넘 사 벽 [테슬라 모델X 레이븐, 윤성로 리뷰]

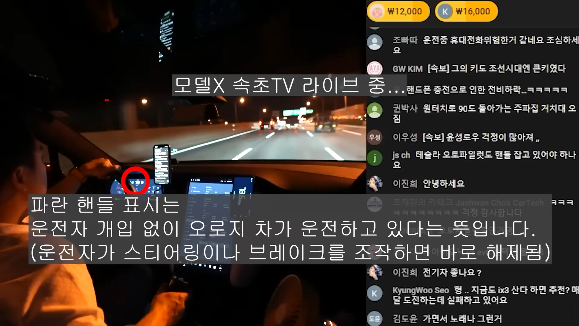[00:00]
자 오토파일럿 사용 중입니다 아 자 여러분 아 돌아왔어요 또 돌아왔어요
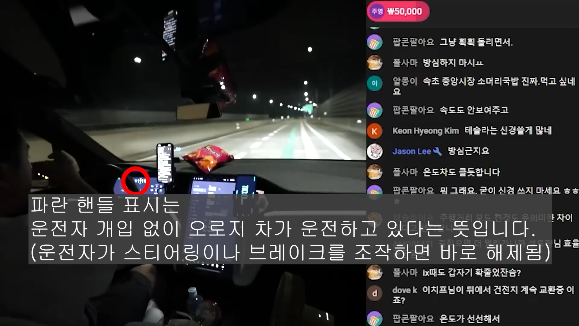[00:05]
과연 모델X는 또 한 번 또 한 번 이 마의 인터체인지를 완벽하게 혼자서 속도를 줄이고 빠져나갈 수 있을지 갑니다
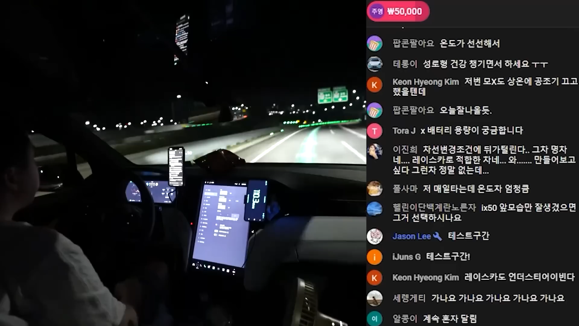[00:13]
자 줄여 줄여 아 줄이죠 줄이죠 줄이죠 자 82 78 77 77 76까지 줄이고 돌아요 돌죠
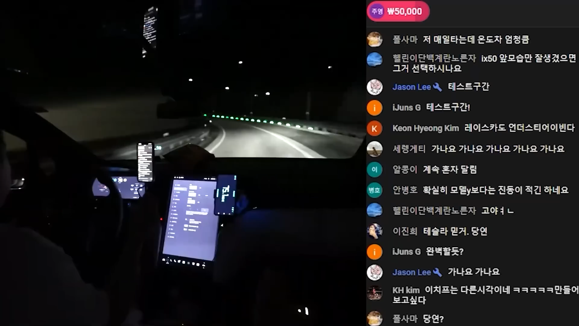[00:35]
자 77 와 이 쏘잉하는 거 봐 쏘잉하는 거 봐 어 진짜 깔끔해 정말 딱 필요한 상황에만 탁탁탁 와 오늘 진짜 한 3번 친 것 같다 자 다시 속도 올리고요 100 105 110 자 깜빡이 켜주고
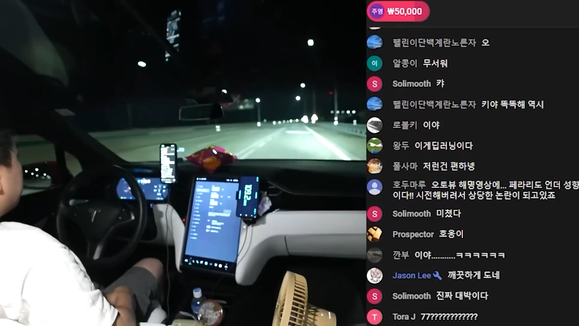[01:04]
차선 알아서 빠져주고요
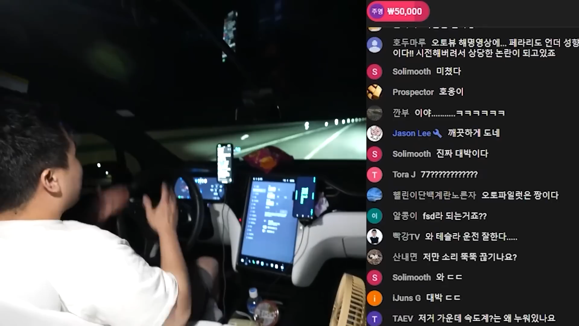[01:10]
아유 좋아 좋아 아유 완벽해 완벽해 잘했어 잘했어 잘했어 잘했어 잘했어 왕두님 저러다 보면은 너무 믿다가 사고 나긴 함 맞아요 너무 큰 믿음을 줘서 조금
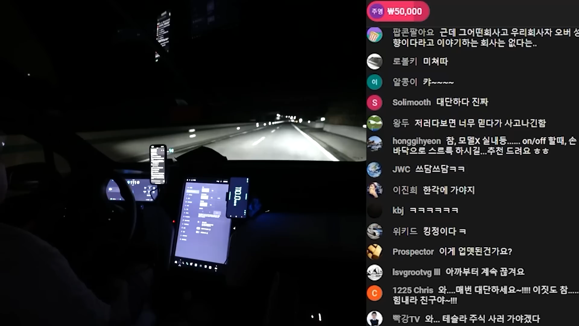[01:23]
네 조금 그게 문제가 있는 것 같긴 해요
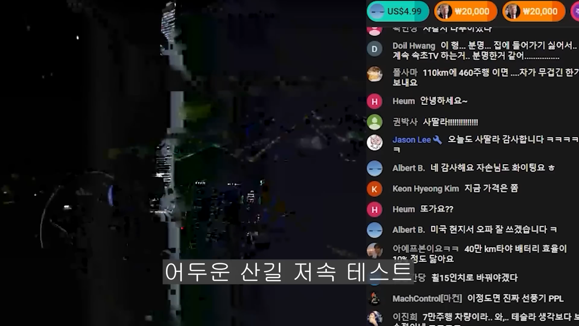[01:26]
자 이 길에서도 어 과연 우리 오토파일럿이 얼마나 잘 작동할지 한번 보시죠
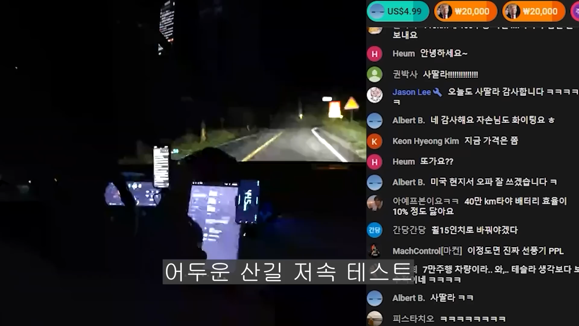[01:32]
자 차선 없어지거든요 자 차선이 없어져도
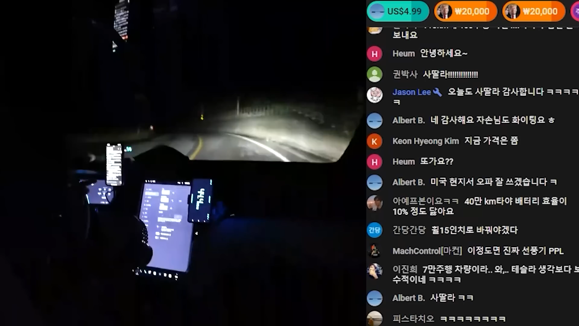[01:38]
아 놓치지 않아요 차선이 없어져도 놓치지
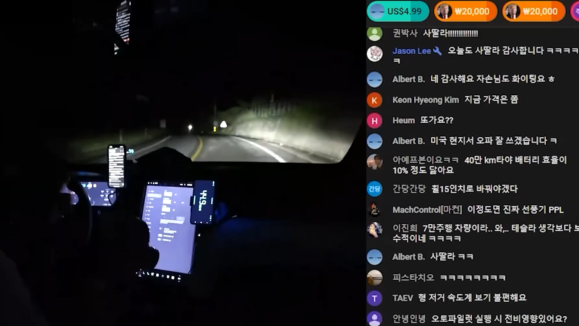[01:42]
않아 어 가상 차선을 그리는 것도 테슬라가 가장 압도적으로 똑똑합니다 어 안 보이는데 저기 차선이 없는데 라고 했을 때 저 멀리 보이는 거랑 이어붙이는 가상 차선을 차들이 그리는데 그 그리는 것도 얘가 압도적으로 가장 똑똑해요 그래서 올림픽대로 강병북로 같은 데서도 압도적으로 똑똑하다는 말씀을 드리는 겁니다
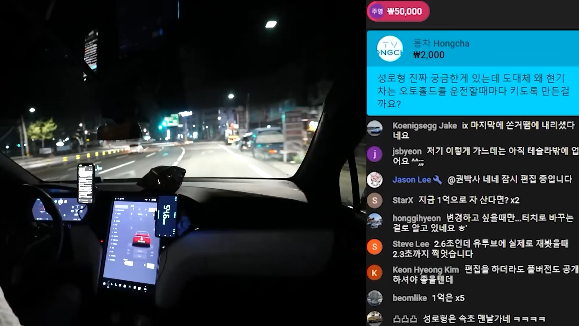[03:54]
들어가고요 아 여긴 도저히 너한테 못 맡기겠다 자 갈 때 또 해볼까 오토파일럿 자 30km 30km 30km 오토파일럿 아 좋습니다 30km 자 방지턱 넘었고요 자 갑니다 갑니다 자 방지턱 하나 더 왼쪽의 차선 없어졌는데 잘 통과했고요 방금 속도를 줄인 게 얘가 방지턱을 보고 속도를
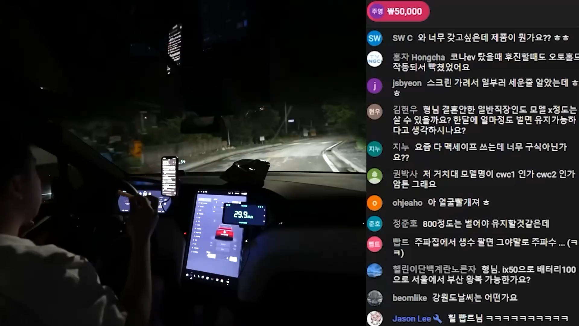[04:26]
줄인 건가 방금 속도 줄였는데 잠시 지금도 속도를 안 줄이네 자
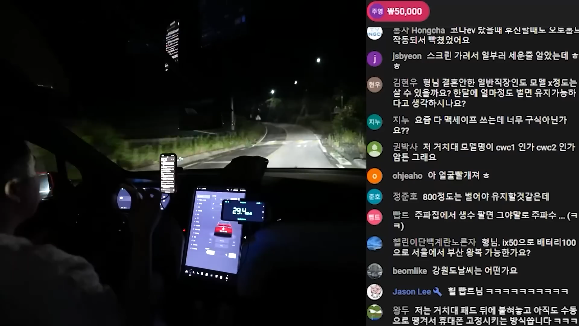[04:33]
방금도 차선 없어졌는데 가상차선 만들어서 잘 돌고 자 공율이 꽤 있는 여러분 참고로 주행보조장치
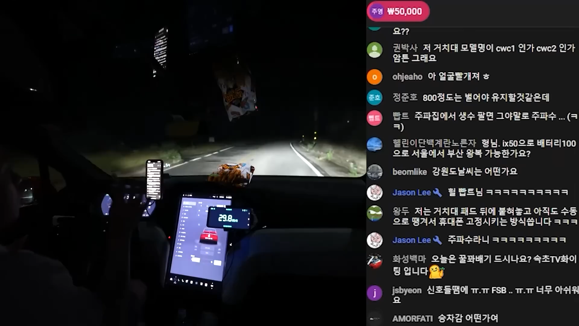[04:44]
이렇게 저속에서 작동하는 거 개 어려운 겁니다 이거 미친 겁니다 그것만 알고 보셔야 돼요 그거 알고 보셔야 돼요
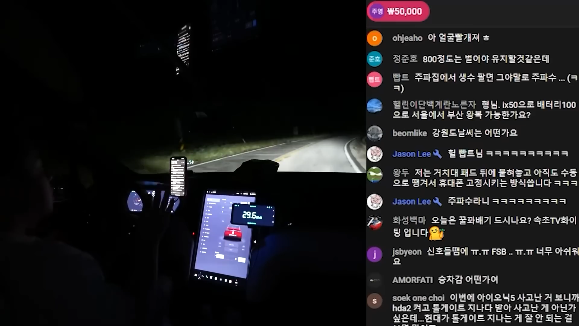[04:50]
주행보조장치를 이렇게 느리게 가면서 이렇게 작동하는 거 진짜 어려운 겁니다 자 지금 오른쪽에 또 차선 없어지는데
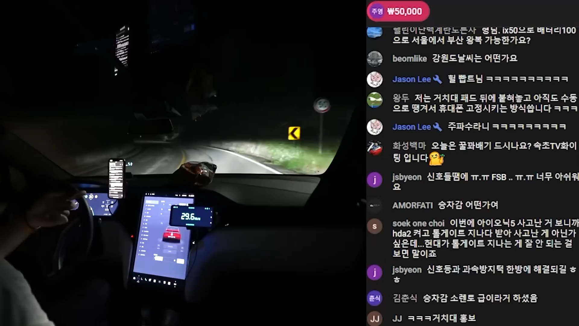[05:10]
네 가볍게 차선 제대로 그리고 돌아줬고요 이게 저 멀리까지 차선이 막 잘 보이고 그런 상황이 아니잖아요 아 눈부셔 저 멀리까지 보이는 상황이 아닌데 딱 진짜 딱 바로 앞에 요만큼만 내다보고 움직이고 있는 거잖아 딱 요만큼만 내다보고